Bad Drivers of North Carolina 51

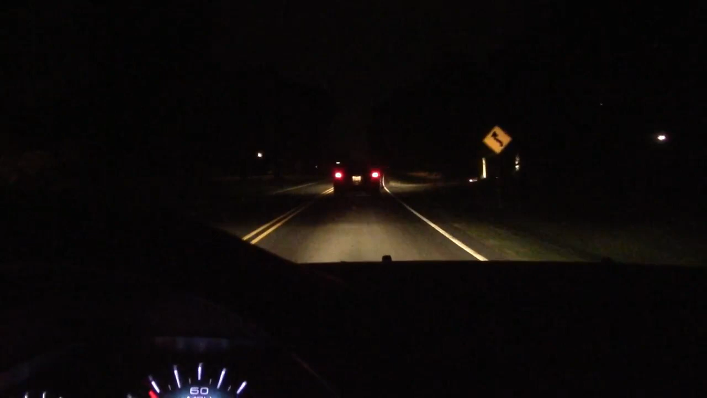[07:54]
There's a guy down in front doing 35, maybe 40 at best, and the speed limit posted is 50. So give it a moment. I predict. Oh, is he going for it?